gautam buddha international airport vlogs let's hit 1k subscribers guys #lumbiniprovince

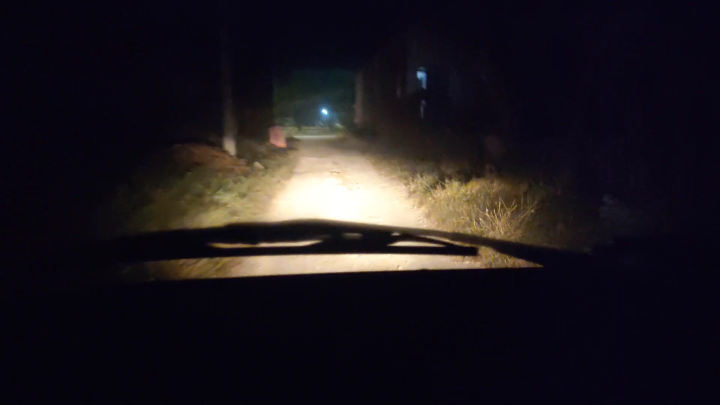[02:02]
अहिले चाहिँ रातिको 3 बजिरहेको छ.
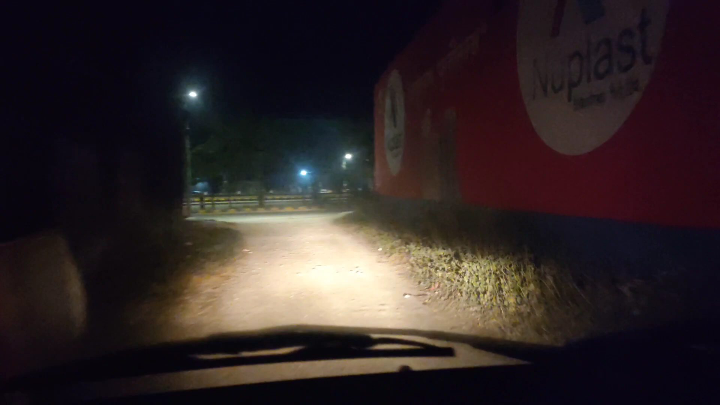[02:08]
यो चाहिँ हामी अब हाइवेमा निक्लिन लागेका छौँ.
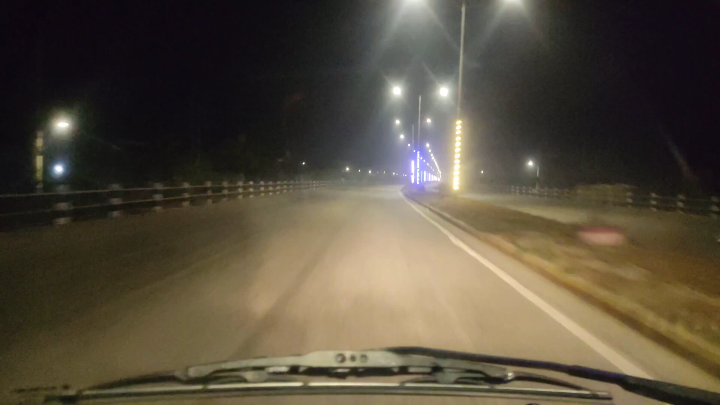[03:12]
अहिले चाहिँ हामी एयरपोर्टतिर लागेका छौँ. बाटो सुनसान छ, खाली छ. अब हामी लगभग 10 मिनटमा पुगिन्छ होला चाहिँ भैरव एयरपोर्ट. अहिले चाहिँ हामी लगभग भोटियातिर आउन पाएका छौँ.
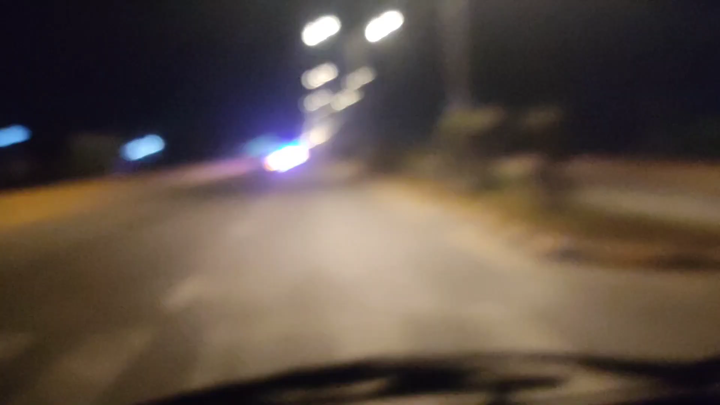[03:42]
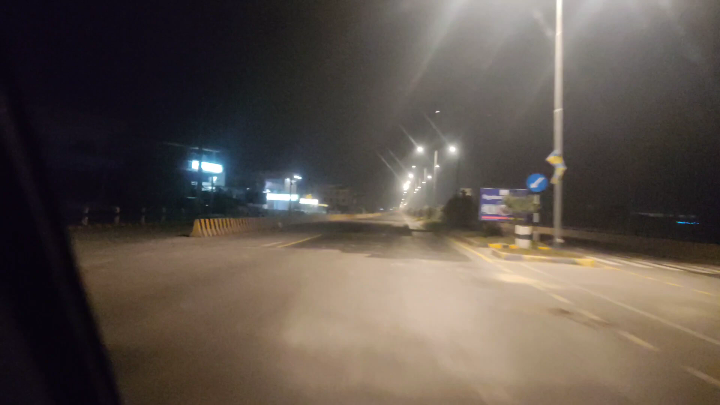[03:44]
ब्लर आयो चाहिँ हामी एयरपोर्टतिर आउन लागेका छौँ लगभग. अहिले हामी पनि भैरव एयरपोर्टतिर आउन लागिपुगेको छौँ.